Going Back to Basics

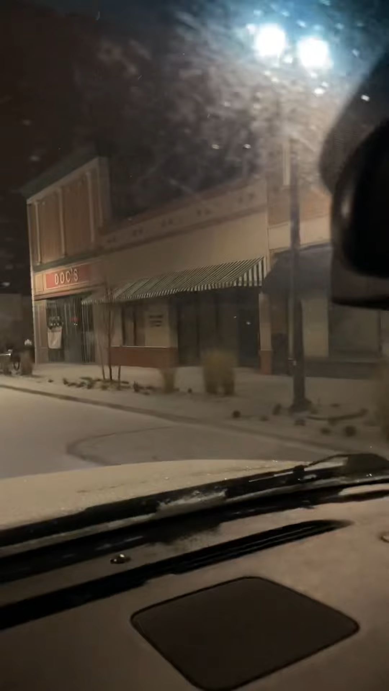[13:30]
The old pawn shop. I don't know if it's for sale, but it's probably for lease because they done moved. They're the county jail / courthouse /
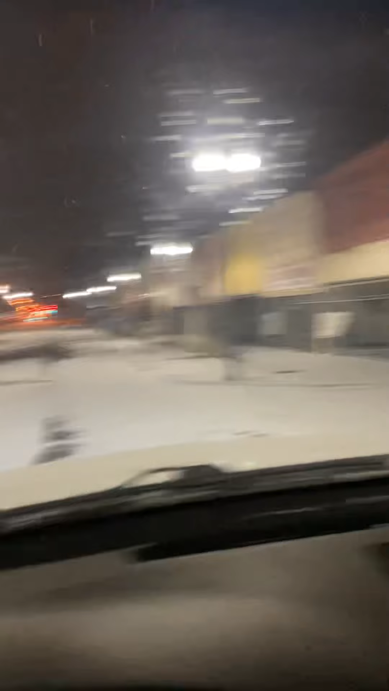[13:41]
you live around here long enough, you done been there.
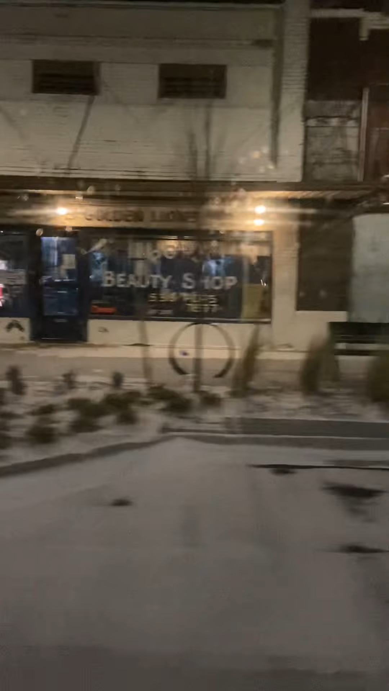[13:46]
Pop's Barbershop, staple in the city.
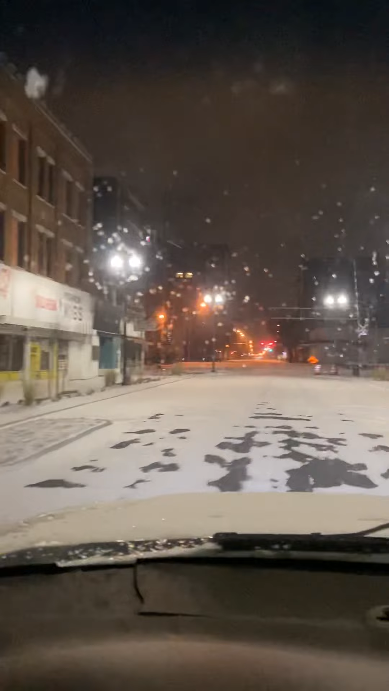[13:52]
You could drive through here. I would have came from the other direction. Might look a little prettier. I don't know.
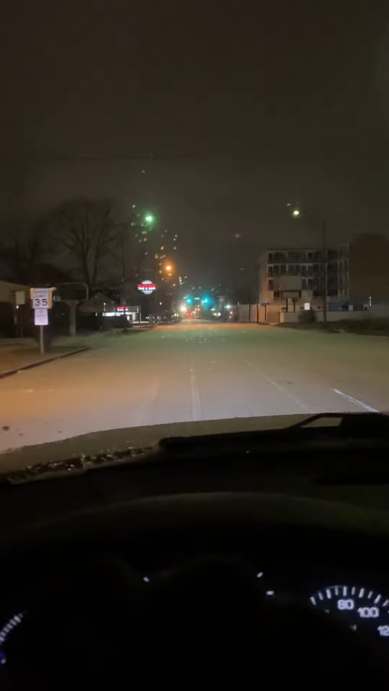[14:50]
The old Crown Motel, somebody just bought that, supposed to redoing that.
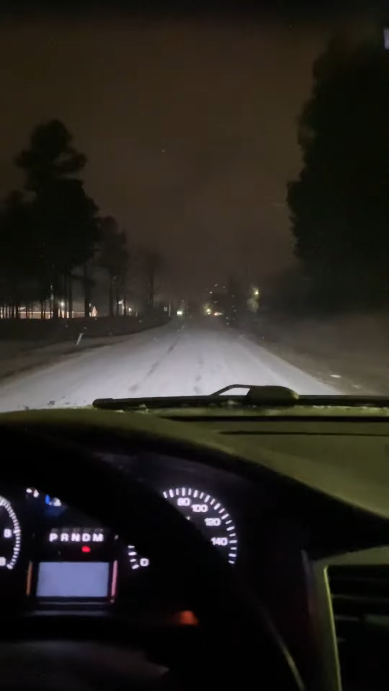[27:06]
probably go up to like 50, maybe even 75% savings rate, like off the money. Business. I'm bad about the windshield wipers. It's like, I guess this, I'll call it frozen rain. I'll call it frozen rain. I don't think that's snow or sleet. It's a nice church right here. I got a little walk, well, we passed the walkway thing, but it's nice. Nice church.